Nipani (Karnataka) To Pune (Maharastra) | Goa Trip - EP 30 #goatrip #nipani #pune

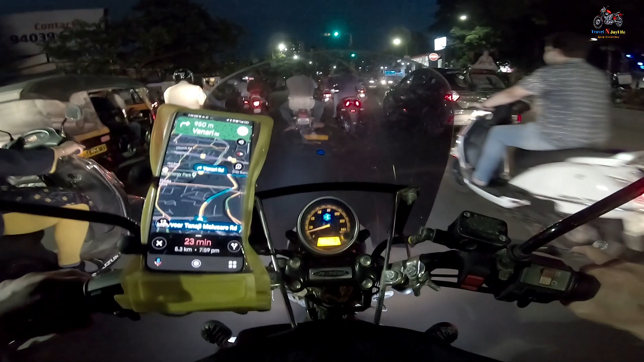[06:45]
ऐसा पता नहीं क्या छूट गया, सब भाग रहे हैं इधर से उधर, बहुत टू व्हीलर थे यहाँ पर यार।